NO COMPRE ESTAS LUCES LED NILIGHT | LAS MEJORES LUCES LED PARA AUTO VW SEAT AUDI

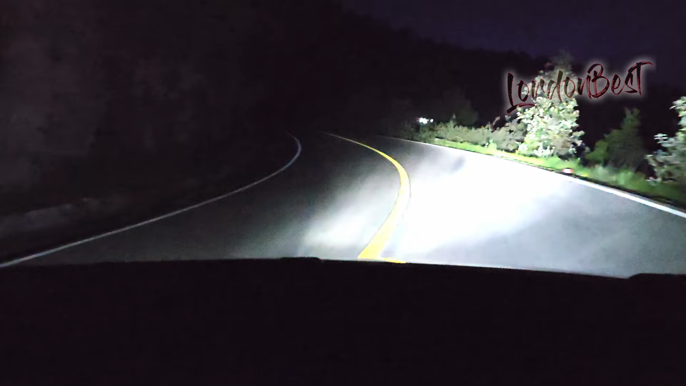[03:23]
Alumbran muy bien tanto en alta y baja. Me gustaron, la verdad. Mira, en un momento hacemos una pequeña comparativa entre estos focos y unos de halógeno que incorporan algunos vehículos de fábrica.